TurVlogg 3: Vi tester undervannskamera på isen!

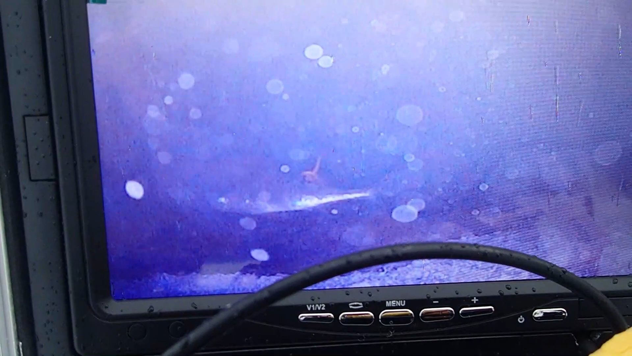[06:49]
Her står en abbor, vet du. Som vurder på om jeg skal ta marken eller ikke.
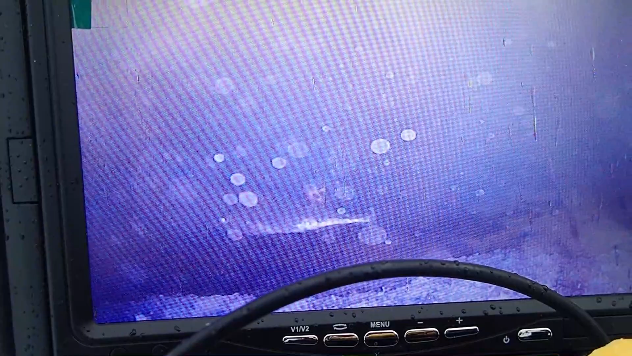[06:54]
Abboren er litt værsjuk i dag. Nå er jeg litt skeptisk på markolyset.
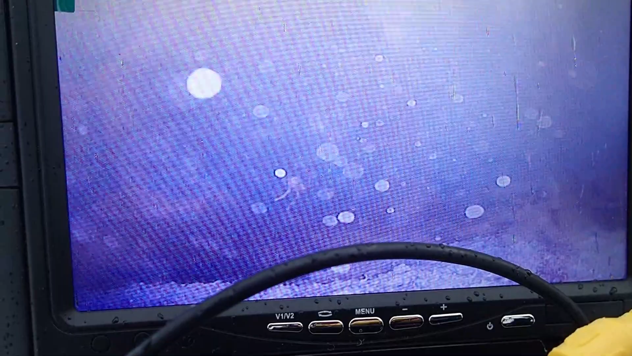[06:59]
Det er svømmeren i gårde. Får du noen app?